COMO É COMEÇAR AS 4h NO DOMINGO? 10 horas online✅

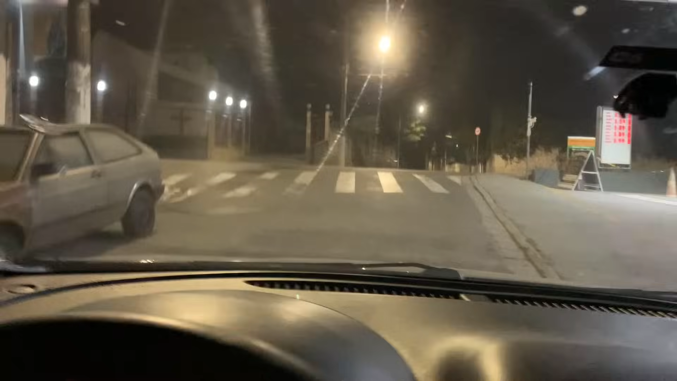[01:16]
Então vamos que vamos, tá na primeirinha agora.
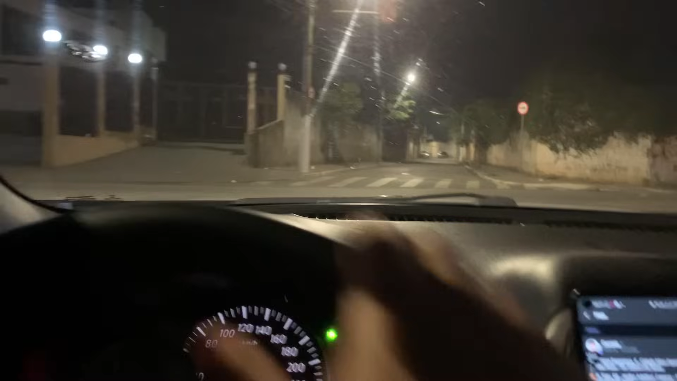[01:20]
Essa tá meio longe pra buscar, ó, 8 minutos, mas mesmo assim tá pagando bem pelo tempo, pelo KM, né?
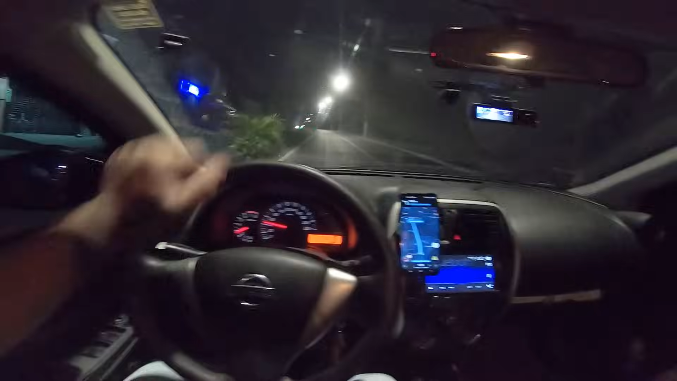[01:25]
Como tá no dinâmico da 99, então vamos lá.
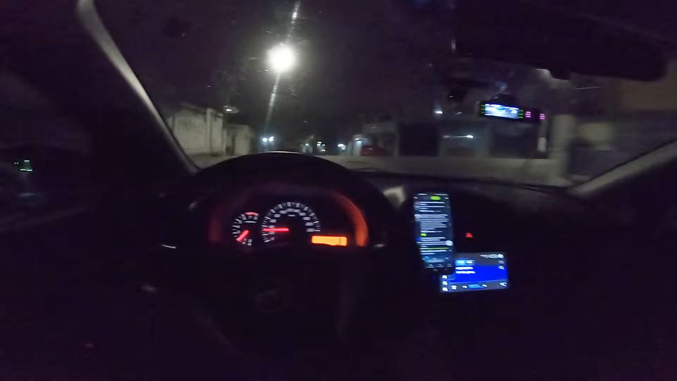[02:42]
E é isso. De preferência pegar a gente que tá indo trabalhar, a gente de boa, a gente nota boa. E é... Sem... Sem novidade. Primeiro 15 reais aqui, 6 minutinhos. E vamos pra cima. É melhor demorar a tocar do que pegar corrida que vai te dar dor de cabeça. Você pegar a cidade destravada é vida, hein? 107 reais e o dia nem amanheceu ainda. Tá amanhecendo agora. 6 e meia, hein? 6 e meia.